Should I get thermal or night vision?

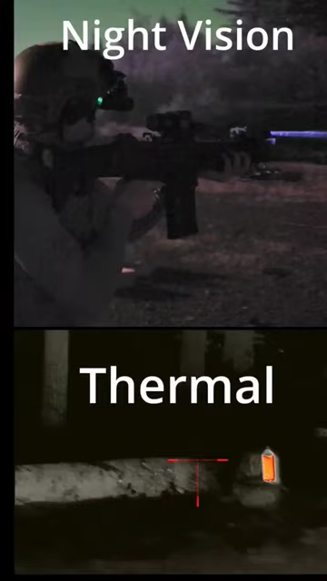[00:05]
but it's not that good at long-range detection. With night vision, animals or potential adversaries can easily hide from you at medium to long distances.
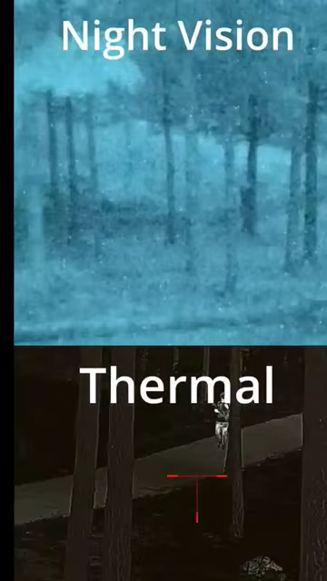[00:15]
Thermal imaging is the king of detecting body heat of animals and people at extended ranges. Modern thermals are so sensitive that you could even see someone's hand or footprints on objects.